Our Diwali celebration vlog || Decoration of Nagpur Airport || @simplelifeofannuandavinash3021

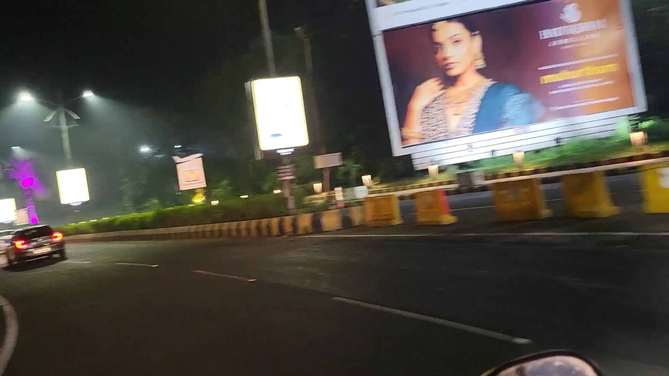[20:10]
और यहाँ भीमराव अम्बेडकर जी का स्टैचू लगा है, और वहाँ पे भी बड़े अच्छे से लाइट्स लगाया गया है,
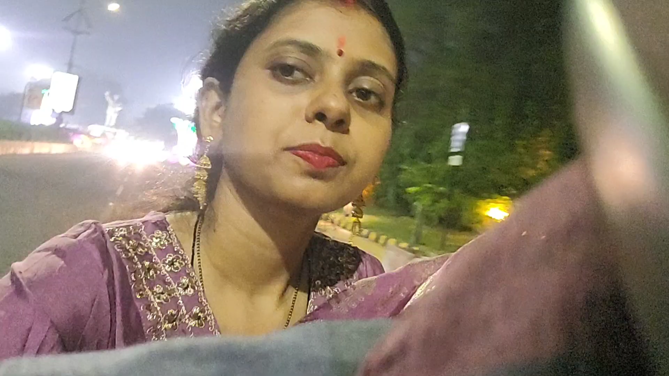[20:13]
और यहाँ पे हमको देख सकते हैं, और सामने ये रोड है। तो हम लोग आए थे
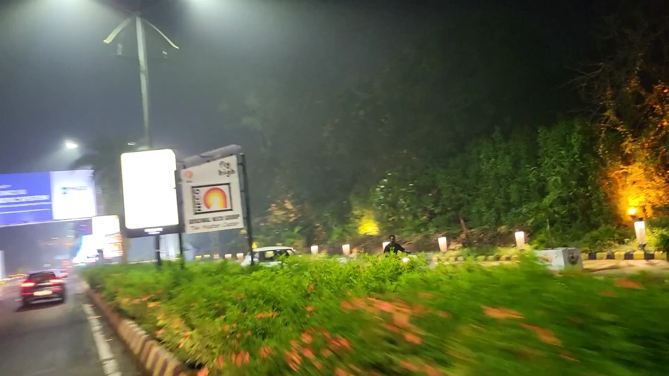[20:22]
अपने पीछे वाले रास्ते से, और ये आपको सामने से जो रोड मेन रोड है वो दिखा रहा है जो एयरपोर्ट जाने का है। तो ये भी बहुत अच्छे से डेकोरेट किया गया।
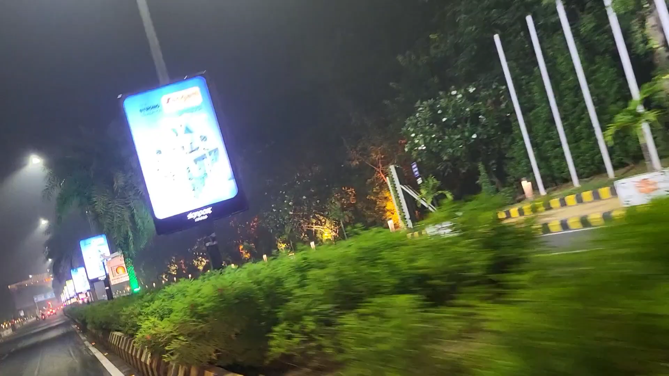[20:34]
और ये सिटी में सबसे अच्छा डेकोरेशन इसी रोड पे होता है,
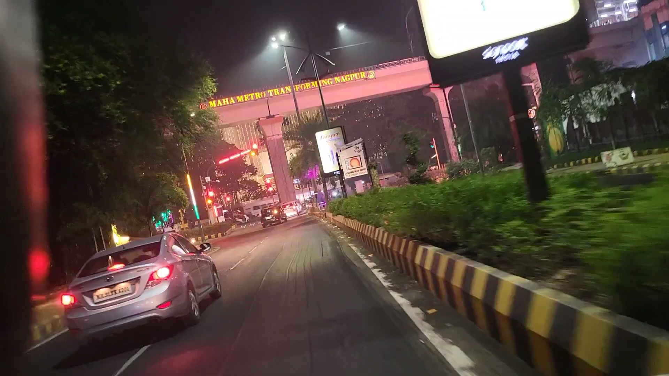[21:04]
और बगल में जो है ये मेट्रो स्टेशन है तो यहाँ भी अच्छे से डेकोरेशन हुआ है।